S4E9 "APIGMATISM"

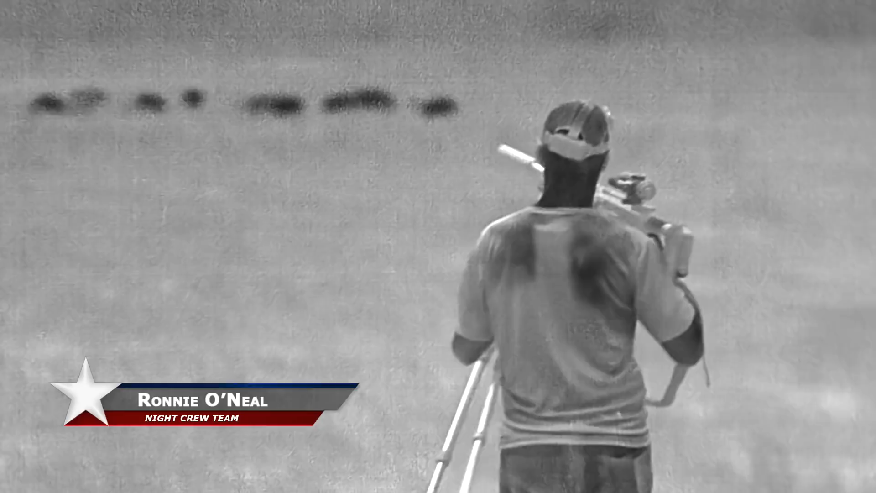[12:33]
Well, you're about to find out just how fast things can go south.
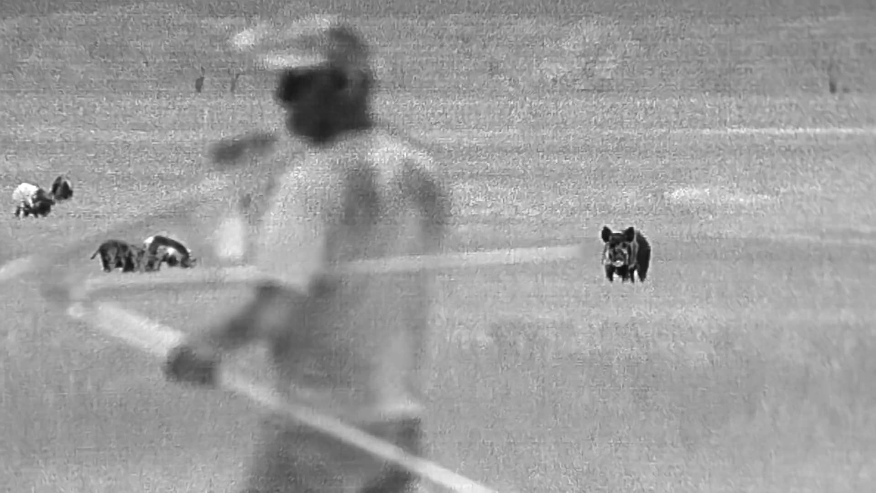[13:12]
We'd been made. You're getting busted.
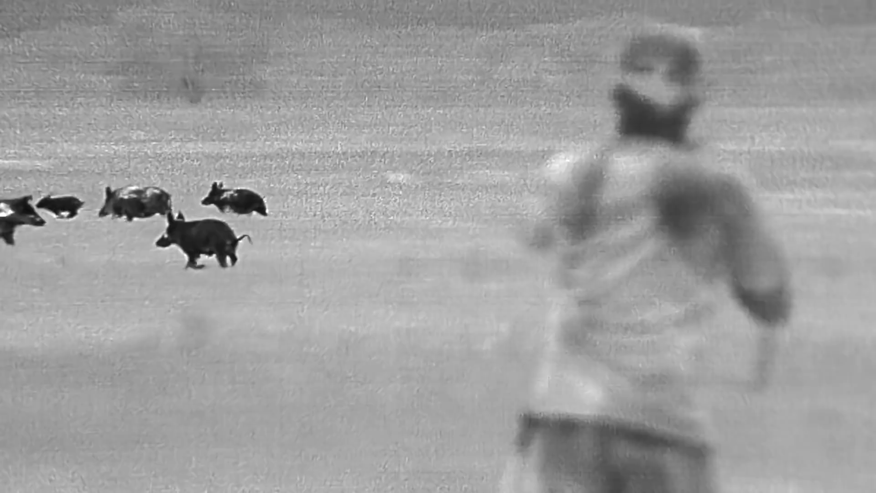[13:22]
Shoot the one that's got a silver back.
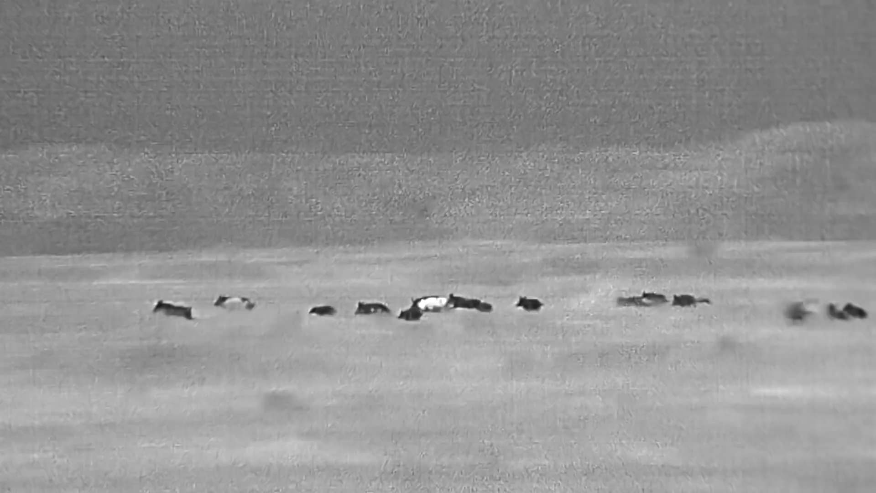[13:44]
That's how one single pig can change the outcome of a stock completely. In Ronnie's defense, I later found out I'd moved the scope's reticle to the wrong position.
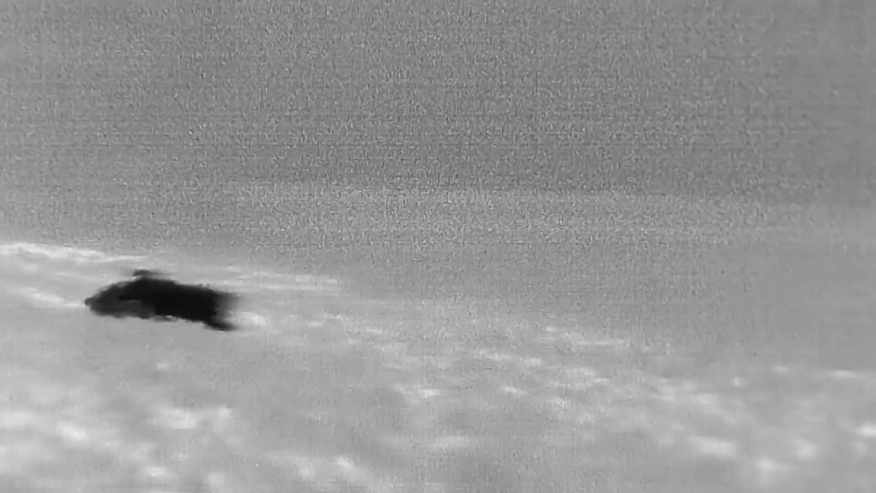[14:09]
I guess it helps when the gun's not hitting a foot low at 50 yards.